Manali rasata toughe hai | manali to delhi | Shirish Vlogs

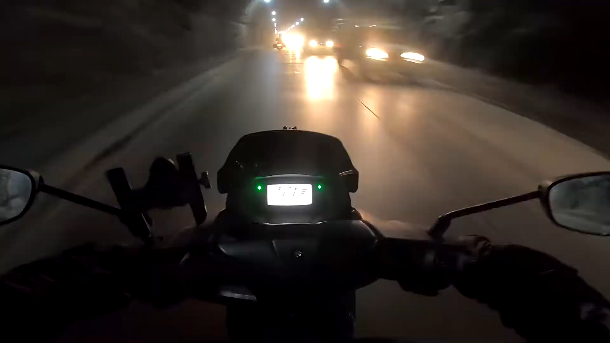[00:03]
माँ याँ चूर्च हमारा याजिन पिले डर लगता है यार चोपर यह खतरना हमनी रहा है लाइट डबल लेंड संगे आप ऐसा होता है बाइगाल यह कुछ चलाने की जगाने देते यह रस्ता है टाफ है मैं बता दो क्यों देखके जाना इदेको यह लेंड स्लाइड हुई �